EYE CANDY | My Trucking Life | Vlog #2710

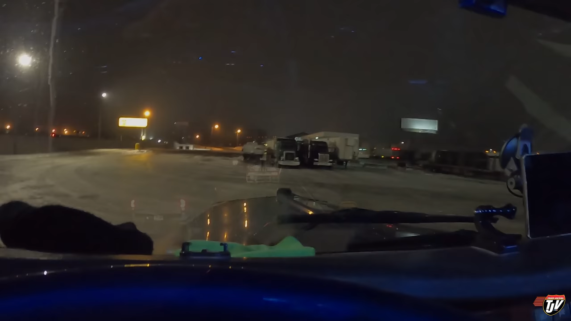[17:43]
Pembina, North Dakota. The border is right there, just down the road, 1 mile up. I'm waiting for my border clearance.